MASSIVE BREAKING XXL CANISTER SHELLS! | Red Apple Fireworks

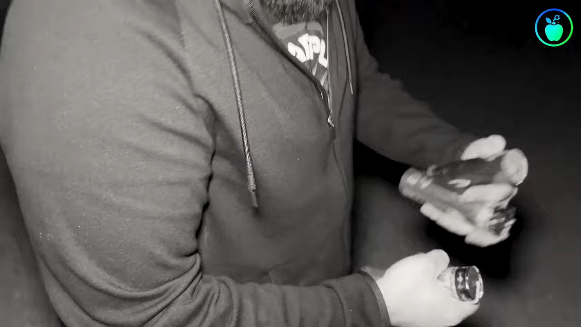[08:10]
Shell number 24 is a Gold King Willow with a Crystal Crown, golden strobe, and a tail.